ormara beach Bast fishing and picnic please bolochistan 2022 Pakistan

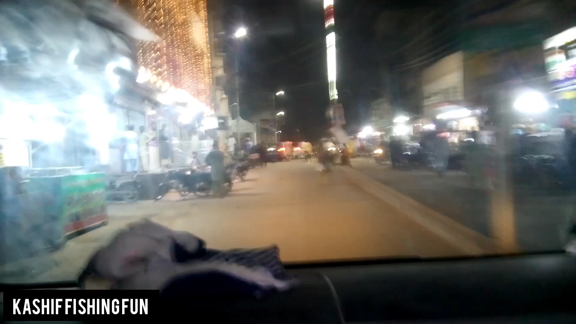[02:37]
देख सकते हैं आप महमूदाबाद से निकल रहे हैं हम लोग,
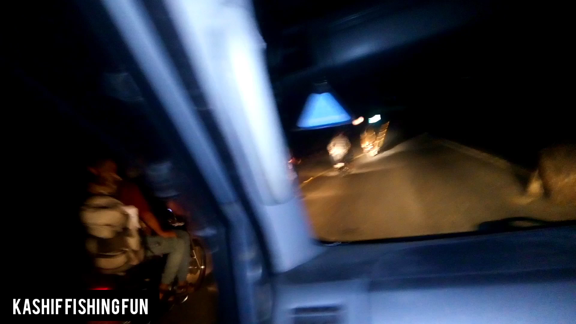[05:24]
यहाँ से कितनी देर का रास्ता हो रहा है शेबट का, ओ ओरमाड़ा का, मतलब तकरीबन कितने घंटे? तीन साढ़े तीन घंटे, यानी कि 4 घंटे भाई, 3 से या 4 घंटे लग जाएंगे हमारे को। अभी हम 0 पॉइंट तक पहुंच गए, ये निकल रहे हैं।
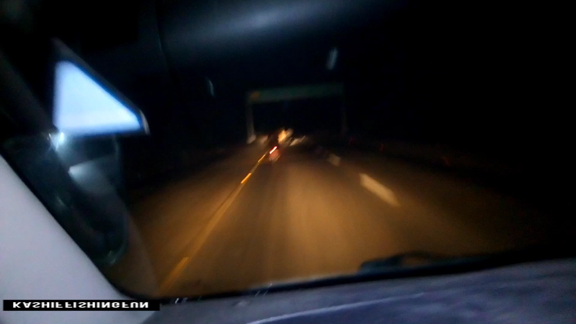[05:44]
देख रहे हो आप बाइक वाले जा रहे हैं सारे आगे, सब निकल रहे हैं, कोई कहीं कोई कहीं, कोई शेबट जा रहा है, कोई कहीं जा रहा है।